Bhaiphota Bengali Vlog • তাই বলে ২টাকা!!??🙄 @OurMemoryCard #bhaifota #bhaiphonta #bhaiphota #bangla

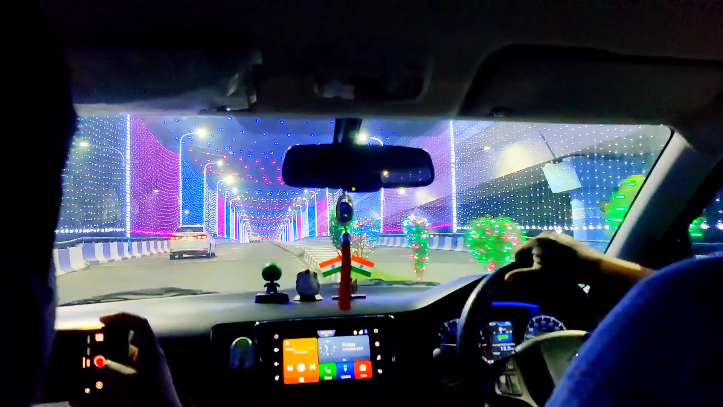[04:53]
উফ, ভাবা যায় সামনের এই রাস্তার দৃশ্যটা, জাস্ট কলকাতা বলে সম্ভব, অসাধারণ।